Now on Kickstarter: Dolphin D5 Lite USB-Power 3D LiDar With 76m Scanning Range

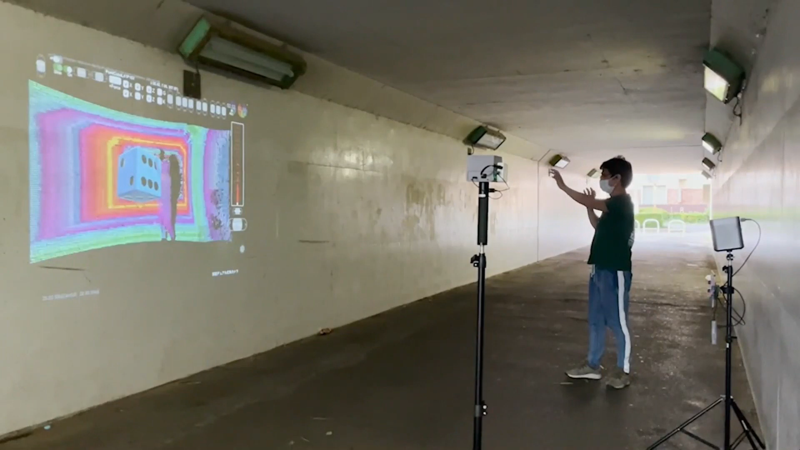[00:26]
Imagine the power of gathering real-time 3D environmental scanning, saved as trackable cloud points in a compact mobile device.